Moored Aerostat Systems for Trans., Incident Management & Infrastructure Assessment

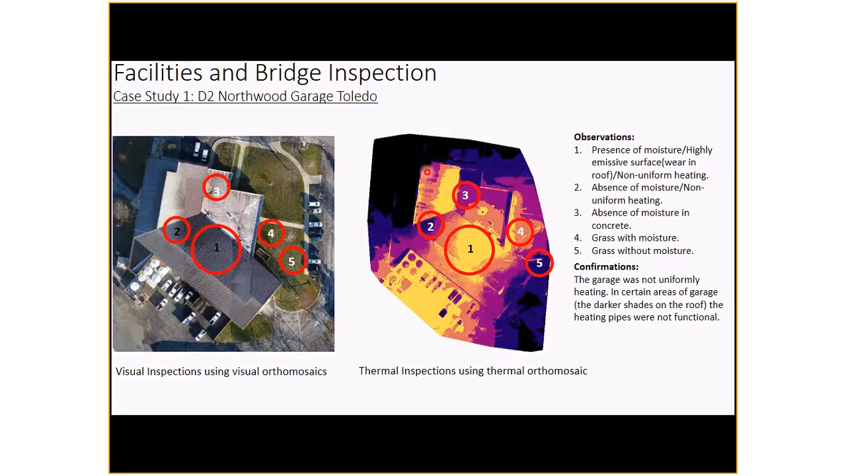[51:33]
Our observations and theories were presented to the personnel in charge, and we got a confirmation from them stating that the garage had an heating issue, where certain areas of the roof, indicated by the darker shades on the thermal orthomosaics, where the heating pipes were not functional. The second case study was conducted at the District 6 ODOT headquarters. The headquarters roof was mapped using a visual and a thermal camera. The images captured from the missions were again used to build high-quality thermal and visual orthomosaics. Having both visual and thermal orthomosaics would help an inspector to easily cross-refer information and make an informed decision about the structure.
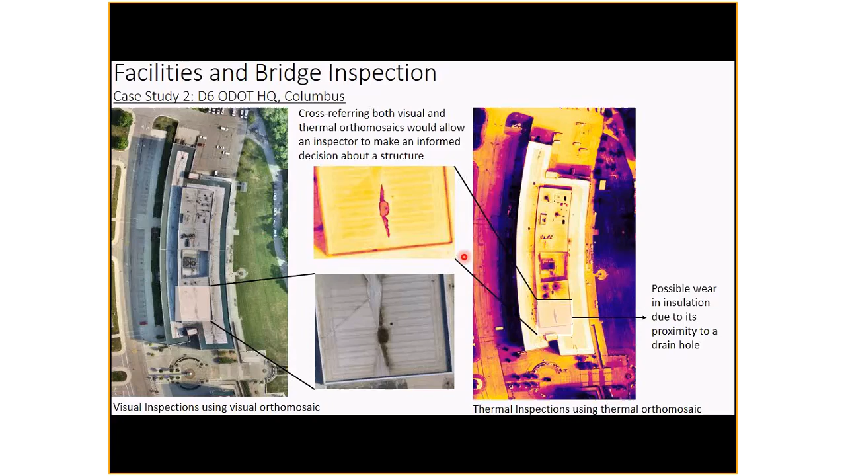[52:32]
Our meeting with the facility teams at the headquarters where we were able to understand the effectiveness of these results to study the condition of a roof and the measures that could be taken to maintain them. An inspector can also use a Pix4D desktop application to aid in efficient inspections. Pix4D mapper allows users to draw surfaces on 3D point clouds or 2D orthomosaics to view the individual images used to create the area covered by the surface.
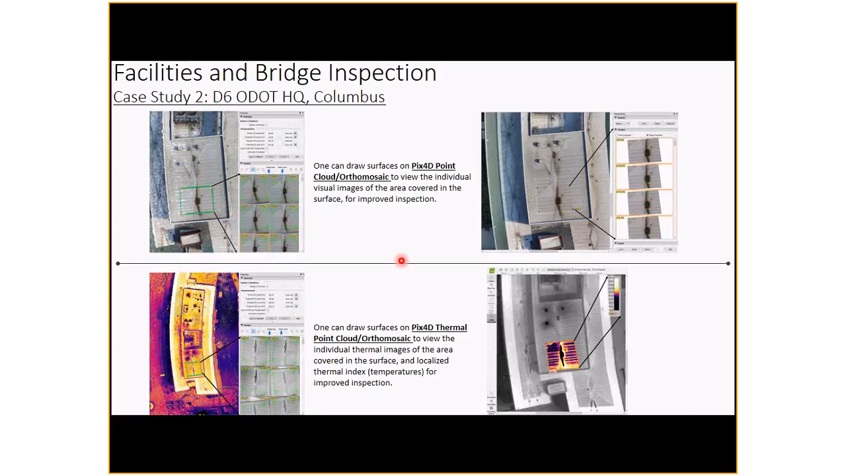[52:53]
The inspector can then later inspect the individual images in depth to gain more information. Inspectors can also use Pix4D cloud service to upload generated outputs like orthomosaics as senior. On the cloud website, inspectors can add notes or annotations and share the observations online with their peers in different corners of the state.
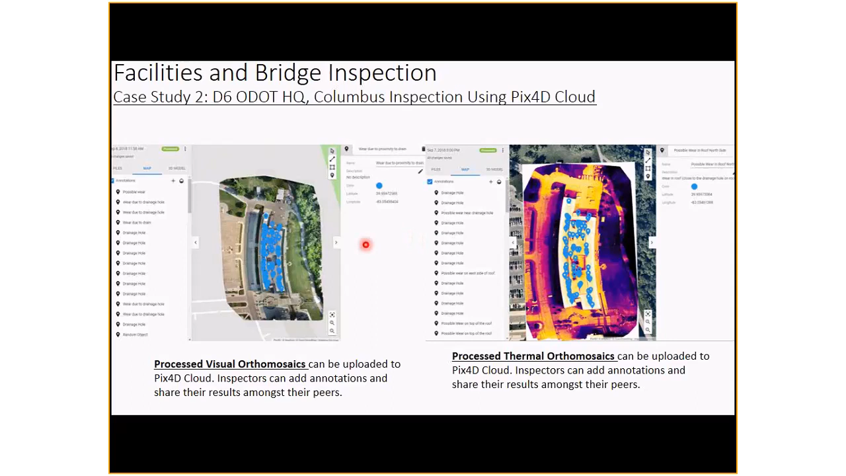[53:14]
Our third case study was conducted at the Jeremiah Morrow Bridge.